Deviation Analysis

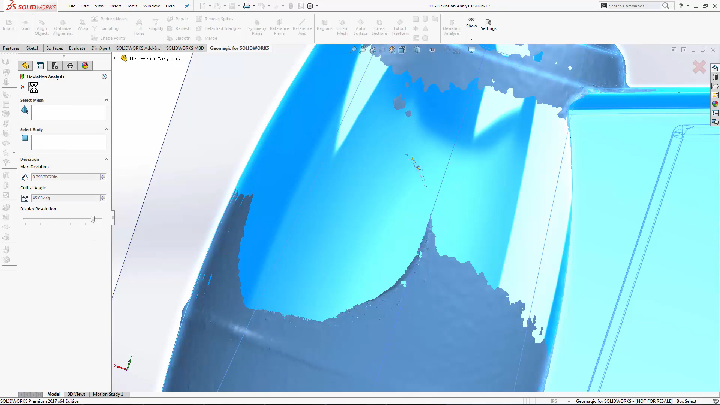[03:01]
When I hit preview, notice that the software does take a little bit longer to generate the higher resolution image.